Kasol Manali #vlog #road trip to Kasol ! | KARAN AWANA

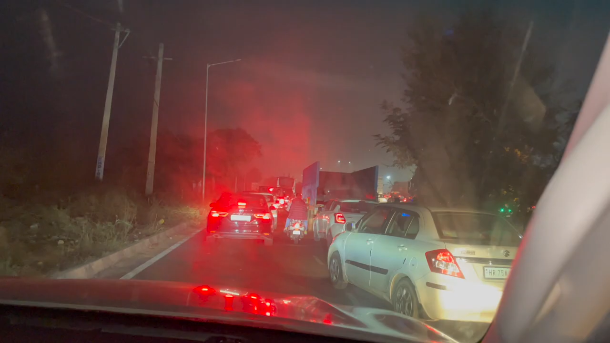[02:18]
भाई कुरुक्षेत्र बॉर्डर। कुरुक्षेत्र बॉर्डर इतना बुरा जाम है भाई, बहुत बुरा हाल है।
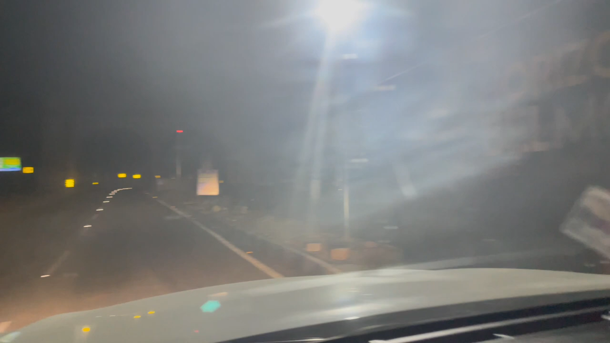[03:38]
एंट्री में टोल पे आ चुके हैं, हिमाचल में एंट्री कर दी हमने, थोड़े लेट हो गए भाई, जाम बहुत था।